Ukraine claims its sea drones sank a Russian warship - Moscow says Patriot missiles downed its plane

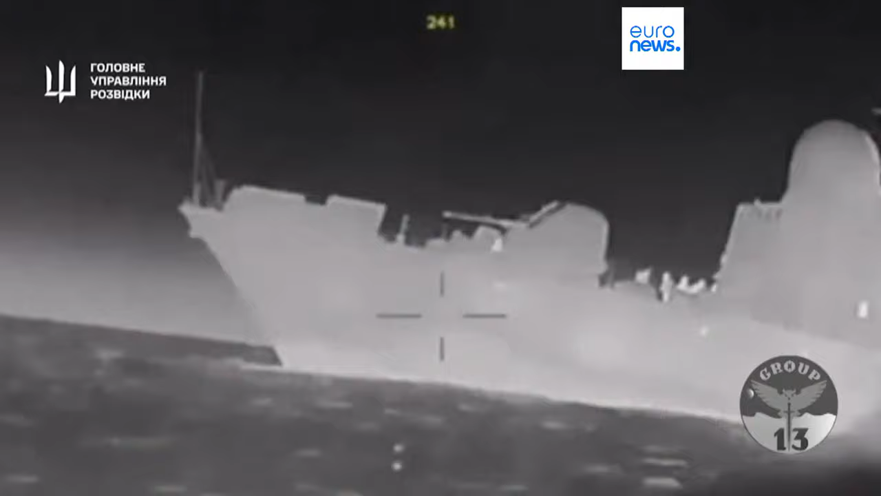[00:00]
The Ukrainian intelligence service published a video saying it showed an
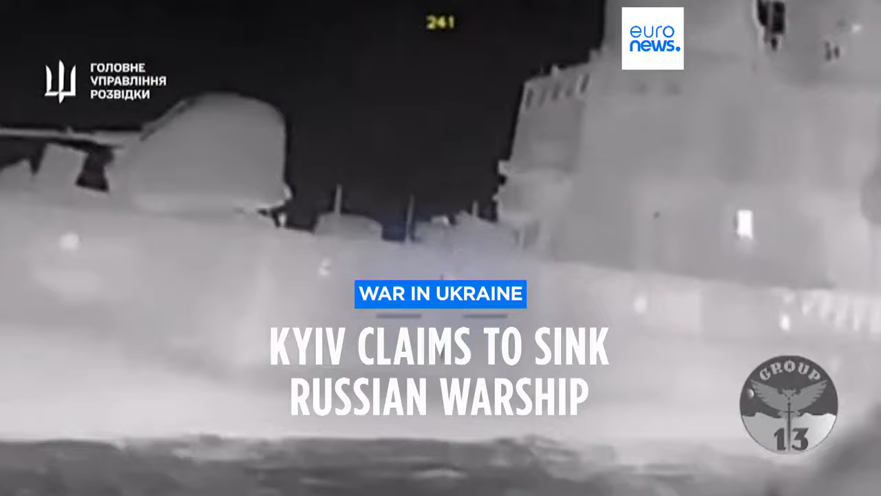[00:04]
Ukrainian naval drone successfully attacking a Russian warship near Crimea.
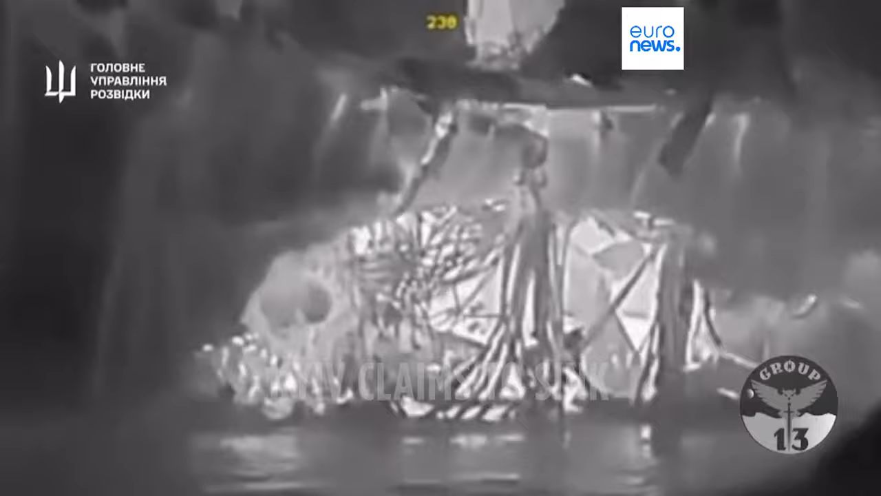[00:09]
According to Ukrainian media, Russian search and rescue operations in the area were unsuccessful,